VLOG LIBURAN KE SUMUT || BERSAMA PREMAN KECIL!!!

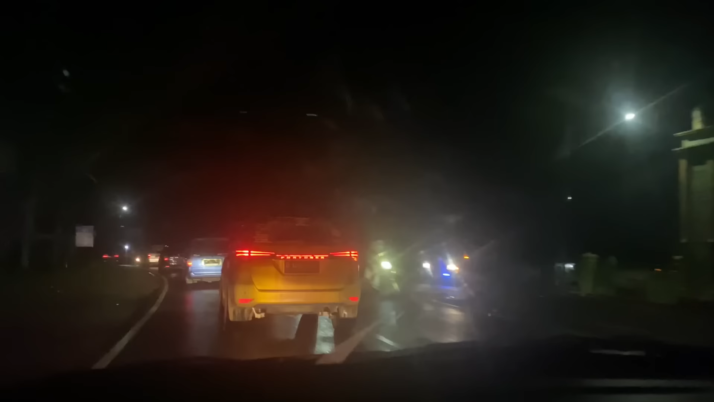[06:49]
Nah jadi ini kami lanjut jalan lagi. Ini kami udah sampai aspal guys.
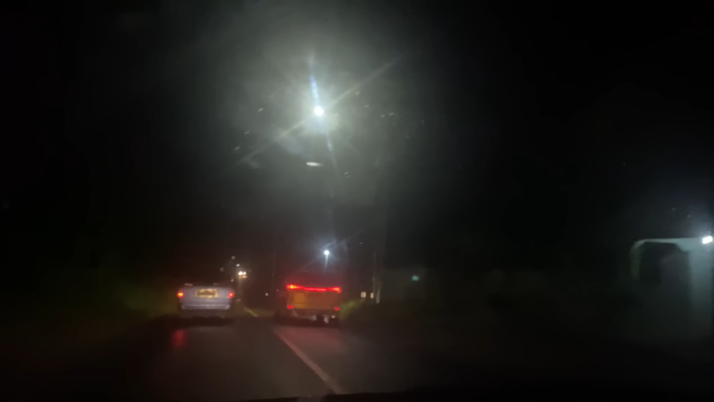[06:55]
Ini ya baru aspal Sikampak ya. Tas Sikampak tadi mana lah ya kan? Ini soalnya udah malam.
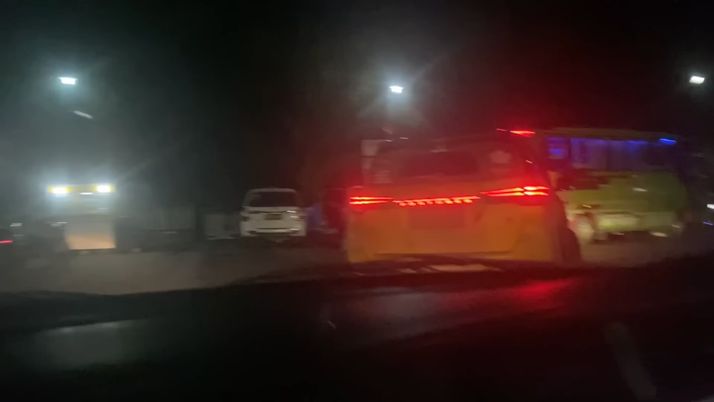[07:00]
Nah jadi ini kami mau berhenti dulu untuk istirahat lagi guys, kayak gitu.